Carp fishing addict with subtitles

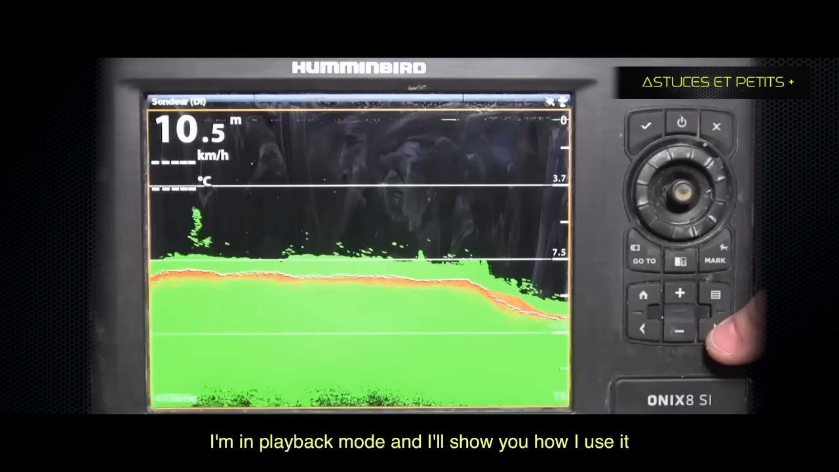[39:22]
On screen: depth 10.5 m
Je suis sur une séquence que j'ai déjà enregistrée, je suis en train de la relire. Donc je voudrais vous montrer un petit peu l'utilisation. Donc là, on est dans le mode downside, donc on voit en deux dimensions.
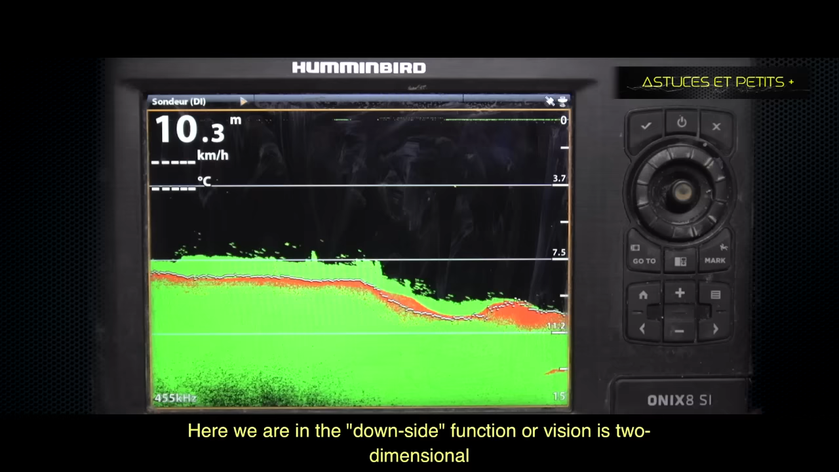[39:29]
On screen: depth 10.3 m
Et ce qui est intéressant, c'est qu'on distingue très nettement et très très rapidement le dur du mou. Tout ce qui apparaît en rouge est plutôt dur, tout ce qui est vert est plutôt mou.
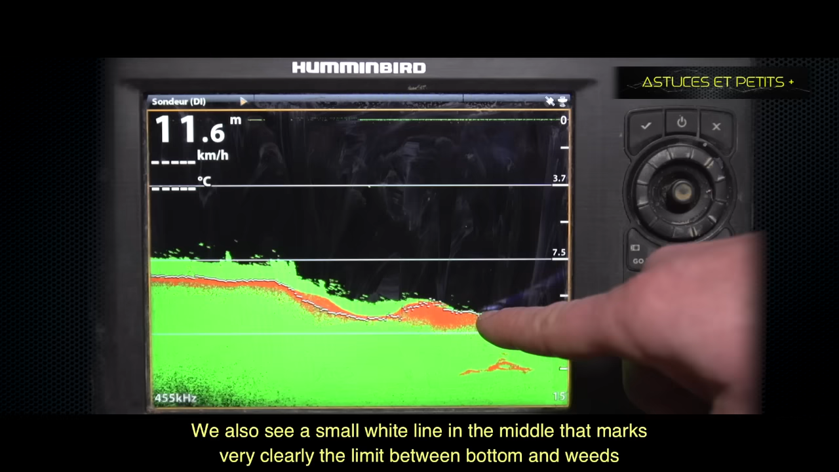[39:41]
On screen: depth 11.6 m
Et vous avez également, en plein milieu, une petite ligne blanche qui marque très nettement la limite entre le fond et les herbes.
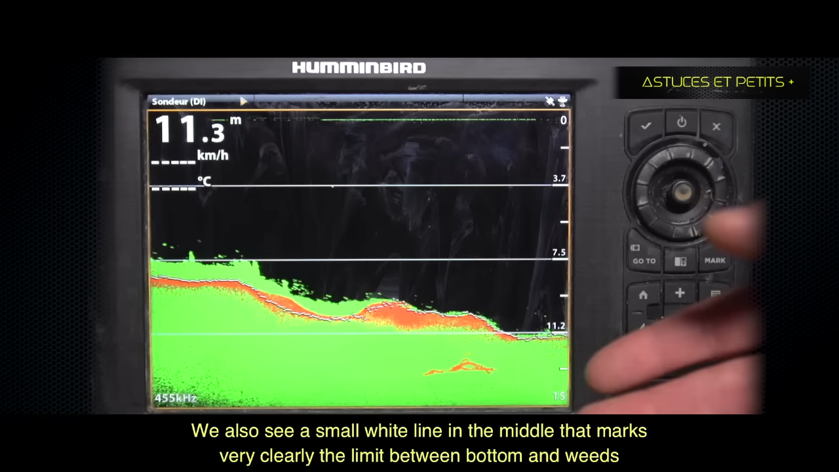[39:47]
On screen: depth 11.3 m
Tout ce qui pousse, tout ce qui est au-dessus de la ligne blanche, c'est du dépôt, des herbiers, des choses comme ça. Donc ça, c'est un mode que j'utilise très très souvent.
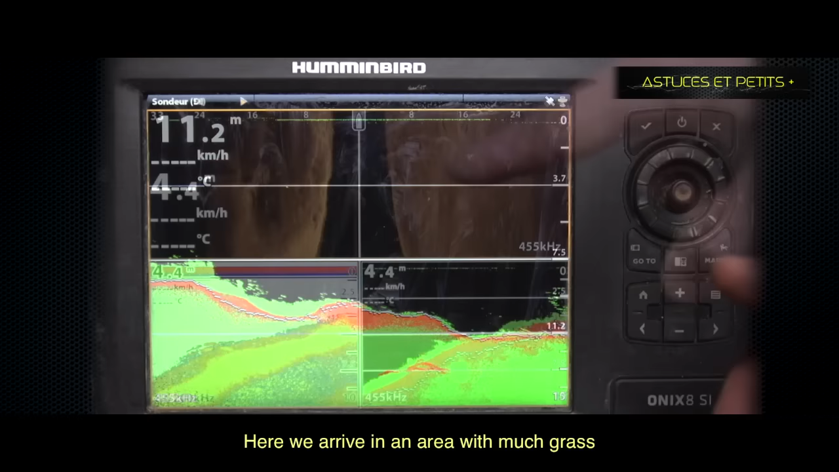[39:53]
On s'aperçoit très bien qu'ici, on arrive dans une zone où on a pas mal d'herbes. Ça se confirme d'ailleurs sur les deux autres écrans.
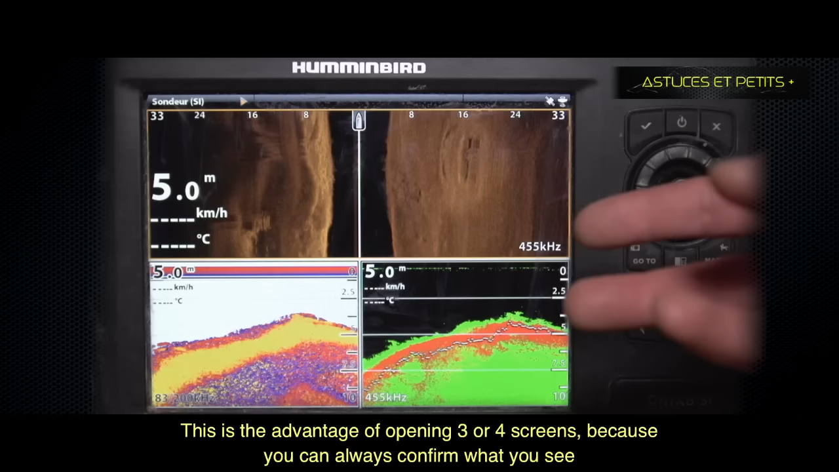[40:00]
On screen: depth 5.0 m
C'est l'avantage de ces triples fenêtres, voire quatre fenêtres en même temps. C'est qu'on peut confirmer en permanence ce qu'on observe de chaque côté.
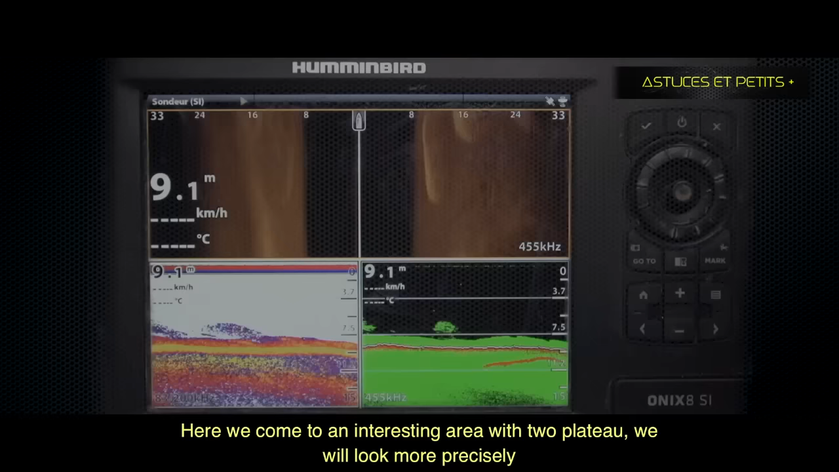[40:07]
On screen: depth 9.1 m
Et là, on arrive vraiment dans une zone complètement intéressante. Puisqu'ici, regardez, là, on arrive vraiment sur deux au fond.
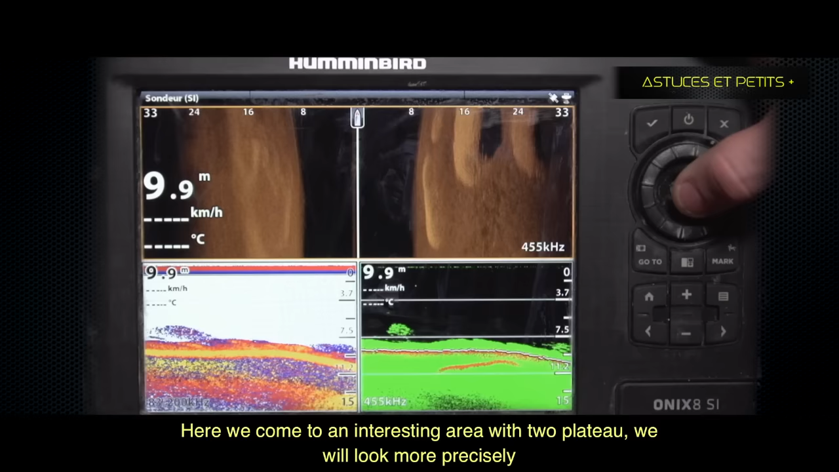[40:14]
On screen: depth 9.9 m
Donc on va aller regarder un petit peu plus.
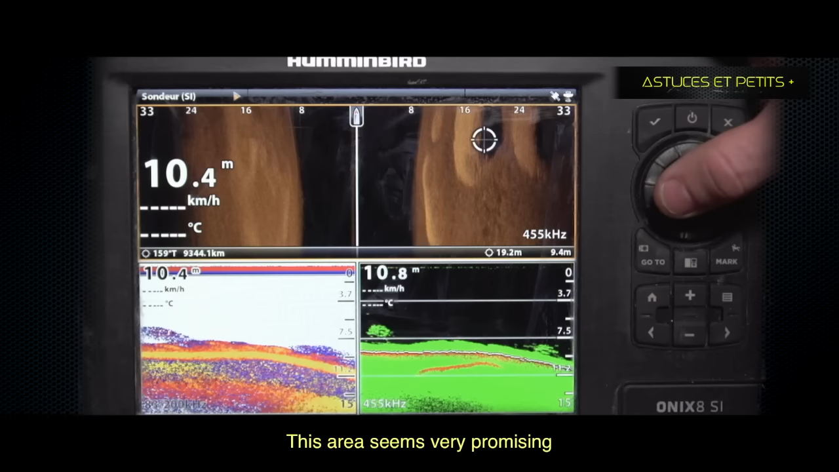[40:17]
Ici, on a deux au fond très, très, très intéressants. On le voit très nettement. On va pouvoir aller dessus.
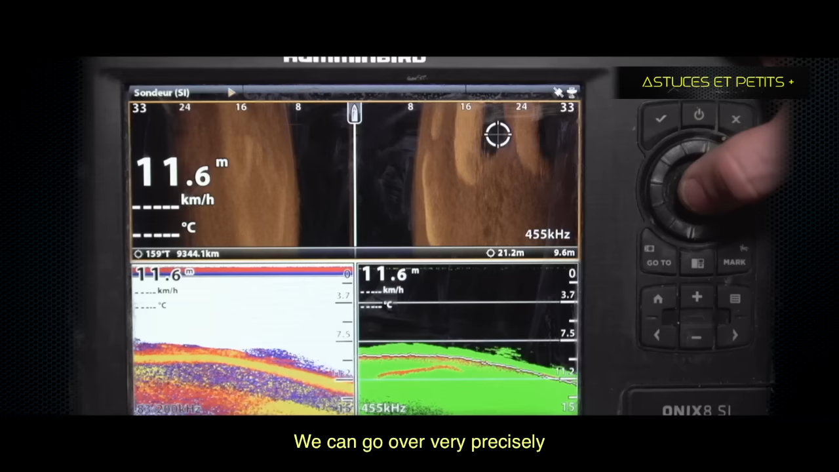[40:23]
On screen: depth 11.6 m
L'avantage, même en mode relecture ici, c'est qu'on va pouvoir aller dessus très précisément en disant, tiens, je vais aller voir de ce côté-là. La pente a l'air relativement raide.
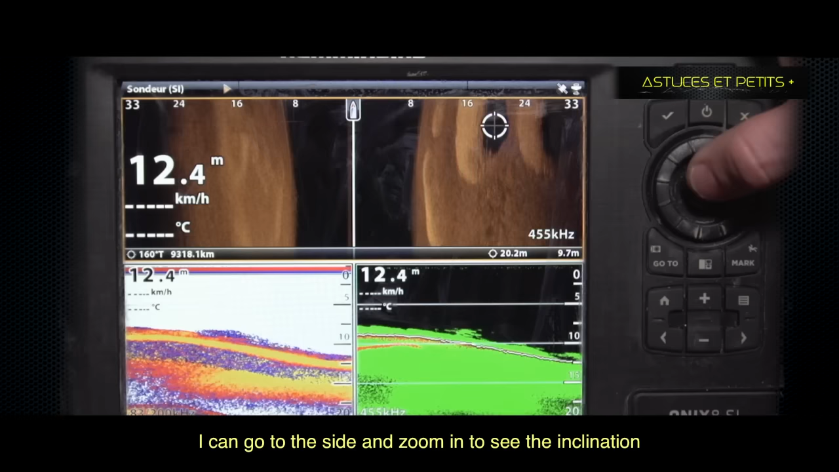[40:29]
On screen: depth 12.4 m
Je vais essayer de zoomer un petit peu sur cet élément-là. Donc effectivement, on voit que c'est une pente très abrupte. L'avantage, c'est que si je veux marquer mon point GPS exactement à cet endroit-là, je peux le marquer.
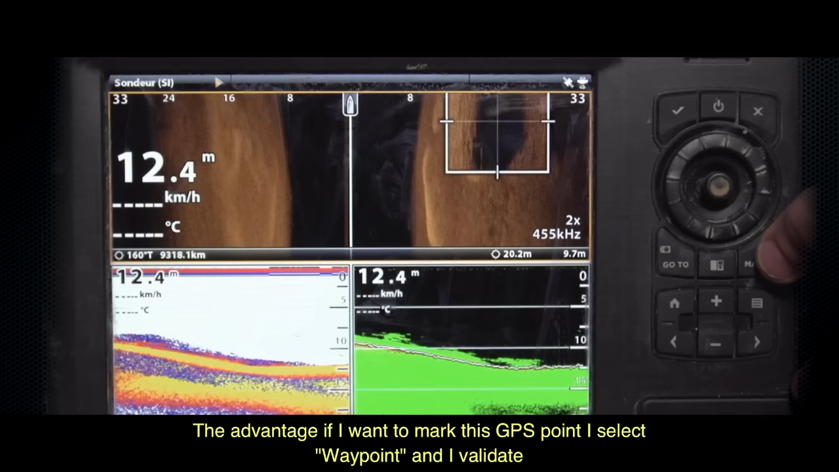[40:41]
On screen: depth 12.4 m
Je fais waypoint. Waypoint, ça permet de marquer ce point GPS. Vous le voyez ici, c'est mon point GPS numéro 21. Donc, à partir du moment où il est marqué, je vais pouvoir aller
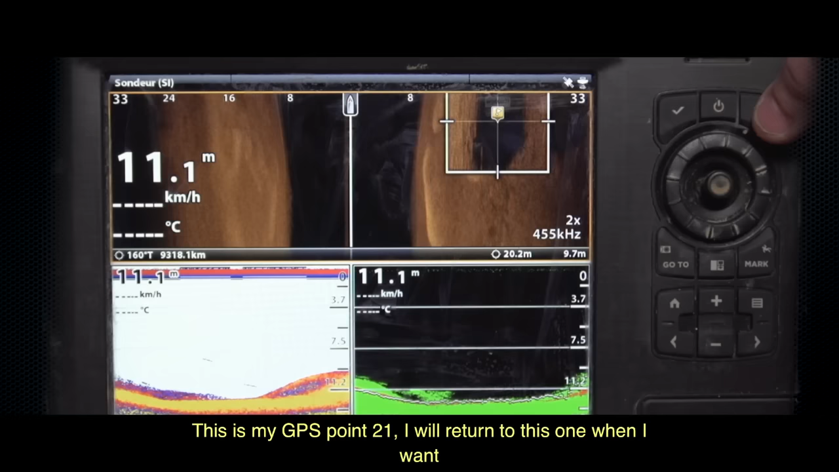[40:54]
On screen: depth 11.1 m
directement sur cette zone, dès que je le souhaite. Et bah, l'avantage, là, c'est que vu le hotspot ici,
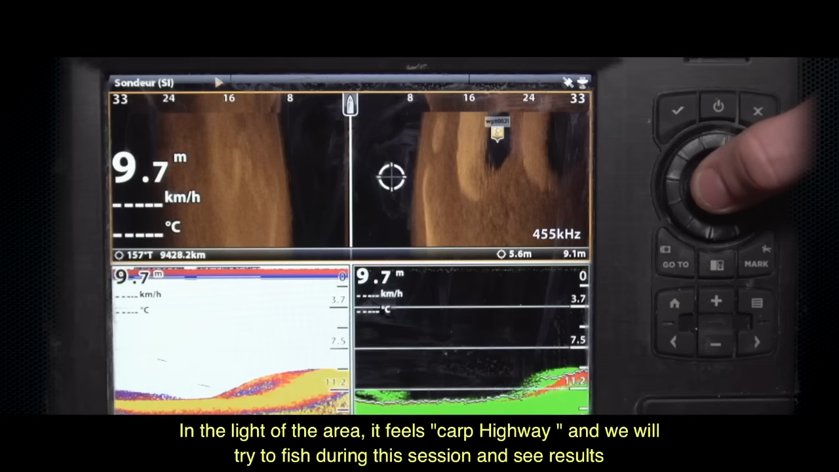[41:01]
On screen: depth 9.7 m
à mon avis, ça sent quand même l'autoroute à carpes, des carpes qui risquent de venir tourner autour. Je crois qu'on va essayer de l'exploiter pendant cette session.